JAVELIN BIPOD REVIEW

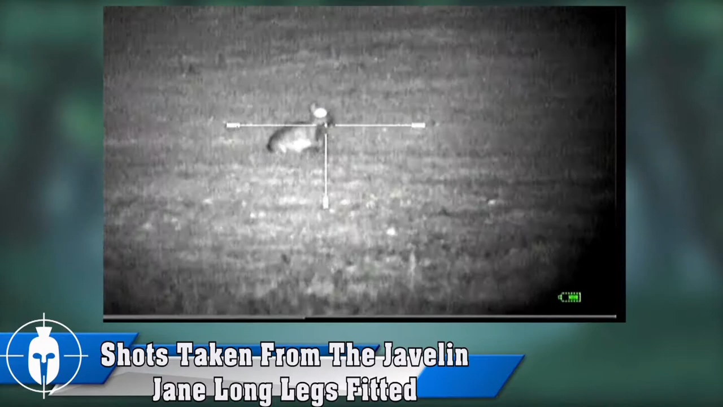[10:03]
Nice and steady aim using the legs. Now distances vary from 60 yards to 70 yards. Rifle used was the CZ style.